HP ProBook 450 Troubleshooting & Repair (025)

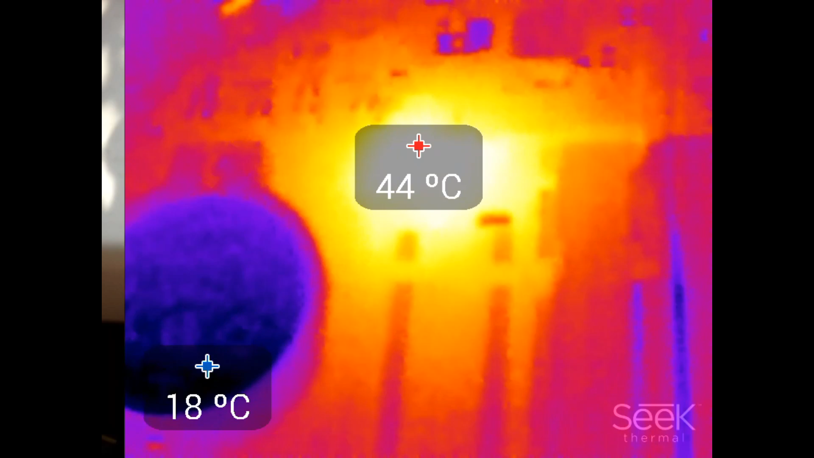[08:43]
On screen: min 18°C
There is very clearly something heating up here near the battery. There's no immediate component on this side but I think it's on the other side. So let me just disconnect the power. Yeah, that's definitely it.
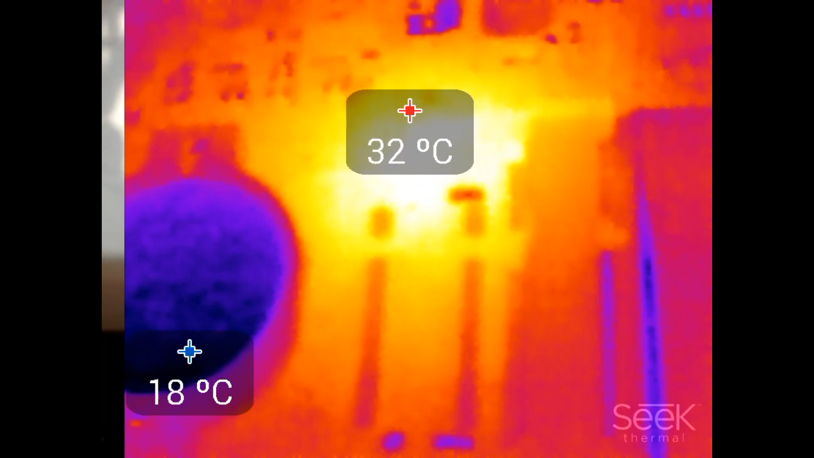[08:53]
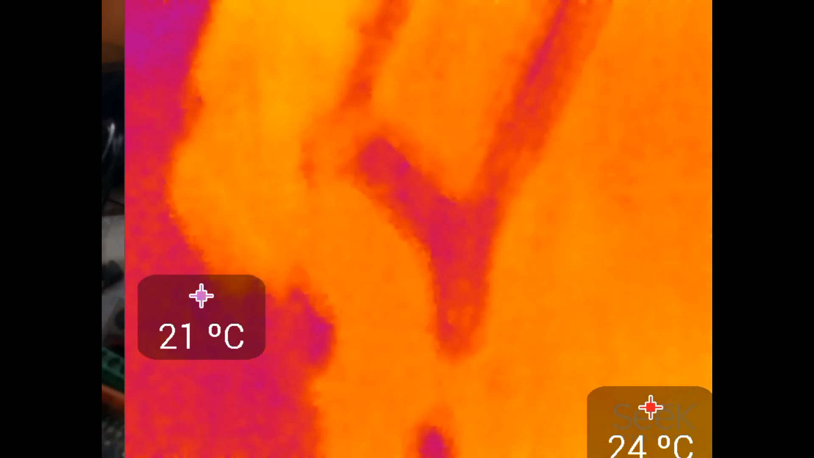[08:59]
Yeah.
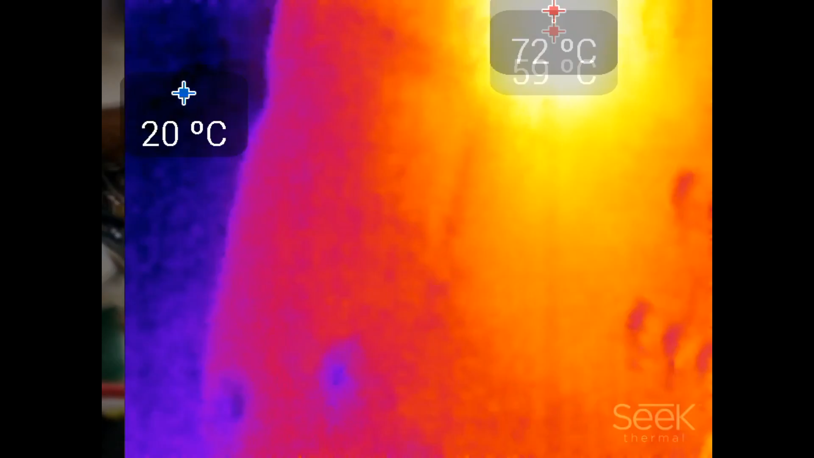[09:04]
It seems to be the TPS 5.1367.
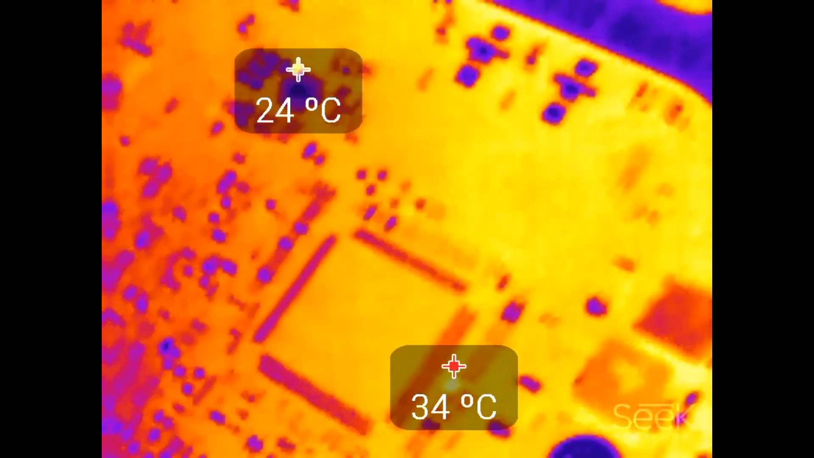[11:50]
I don't know what value it was, but it was definitely shorting. I haven't had a ceramic capacitor fill on me in a long time. So this is kind of a strange failure.
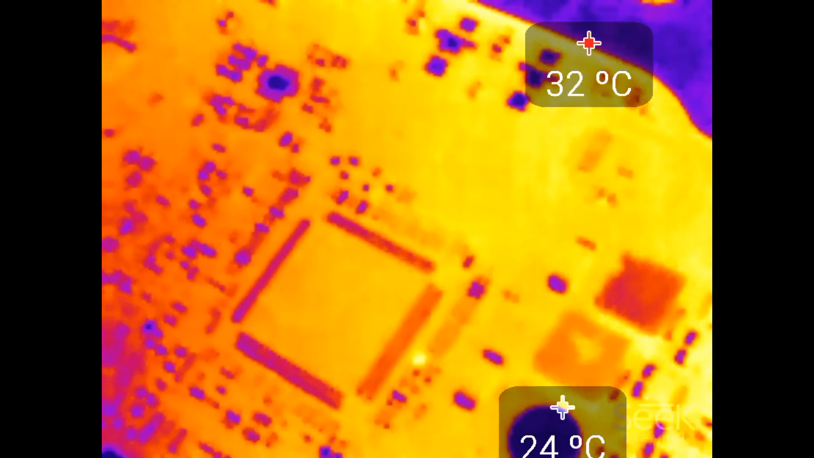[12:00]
So yeah, that failed capacitor was here between these contacts.